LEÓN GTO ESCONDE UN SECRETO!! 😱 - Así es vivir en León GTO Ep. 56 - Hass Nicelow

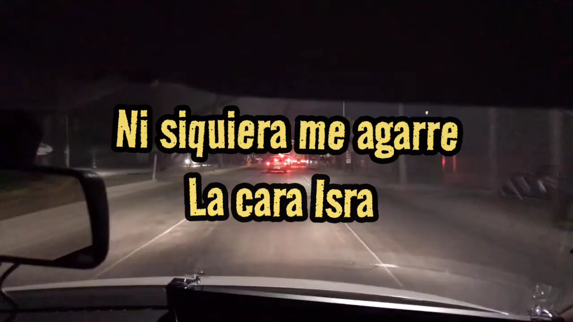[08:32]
Andaba toda llena de... Alicia nos comenta, hierra, pero también ten cuidado con los sospechosos del carro.
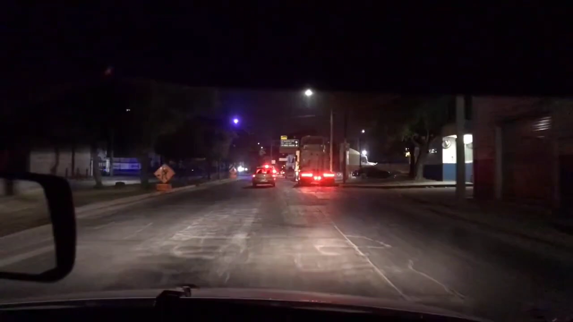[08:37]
Sí, de hecho ya no vienen atrás de nosotros. Sí, nos venimos cuidando.